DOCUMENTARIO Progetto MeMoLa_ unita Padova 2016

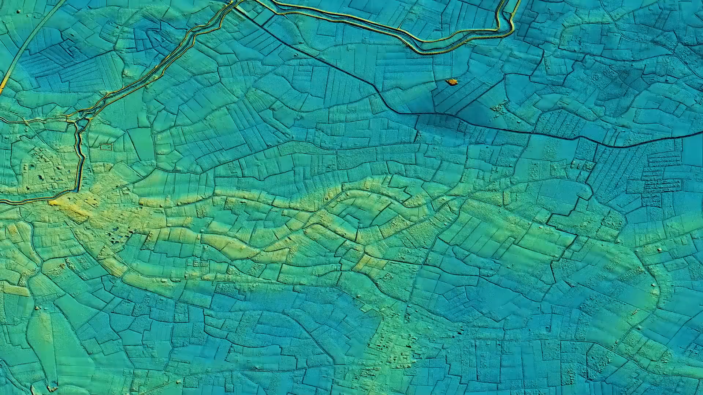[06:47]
Il LiDAR, acronimo dall'inglese Light Detection and Ranging o Laser Imaging Detection and Ranging,